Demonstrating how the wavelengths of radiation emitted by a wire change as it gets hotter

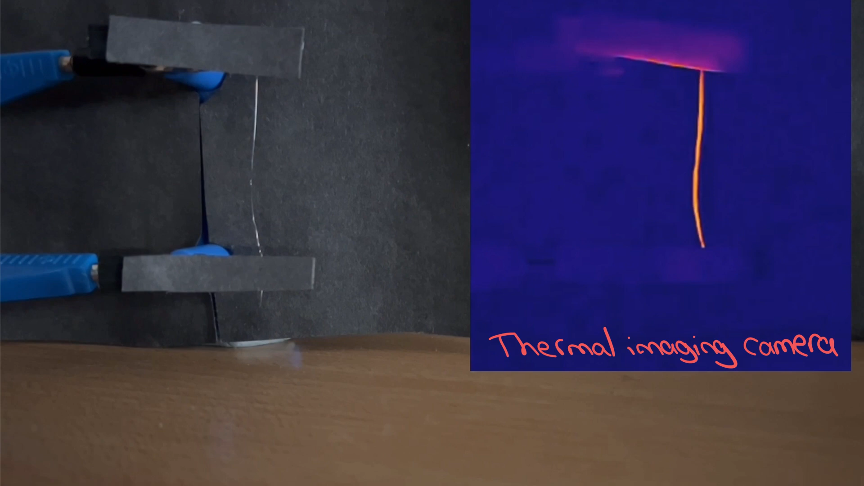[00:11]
Initially, I can't see any visible light, only the longer wavelength infrared radiation detected by the thermal imaging camera. Now it's got hot enough to emit red light. If I go backwards and forwards through that, we can also notice that the wire expands as it gets hotter.